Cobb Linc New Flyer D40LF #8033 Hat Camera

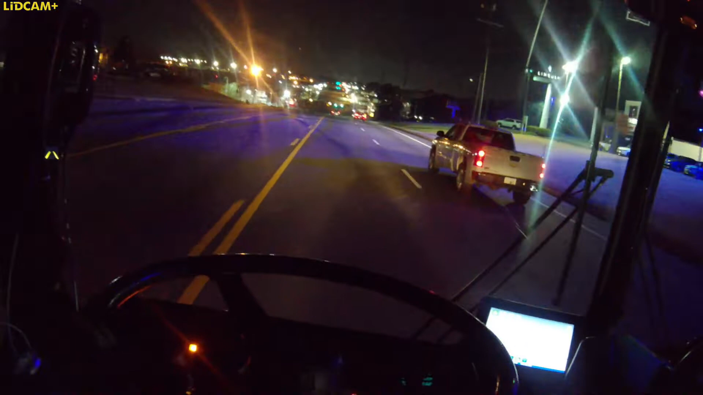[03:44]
Fucking 45 and you goddamn doing 30. In a fucking pickup truck.